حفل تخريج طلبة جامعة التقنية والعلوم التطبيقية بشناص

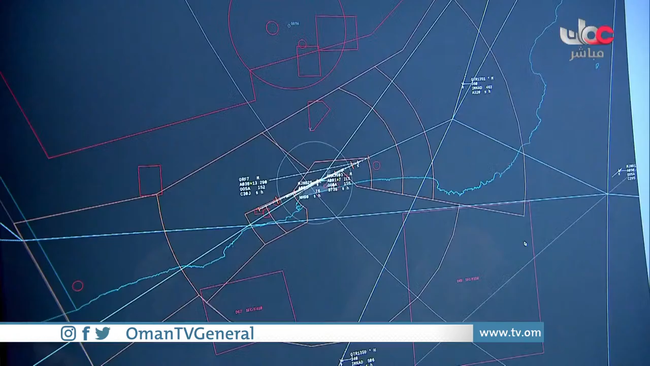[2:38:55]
هذا البحر هنا وهذا اليابسة، طبعا هذا صلالة يعني مدينة صلالة، وهذا المدرج.
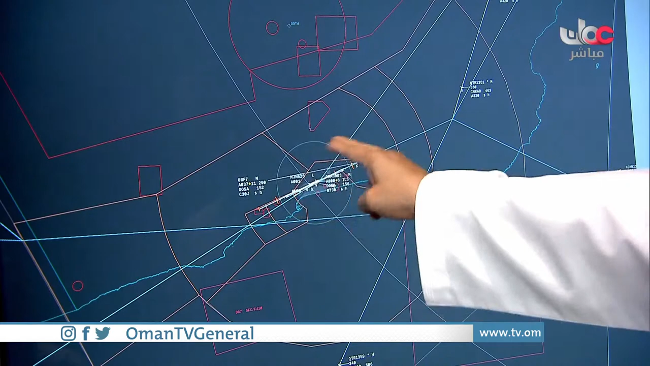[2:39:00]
الأدوية العمانية تختلف عن الحدود البرية للبلد نفسه.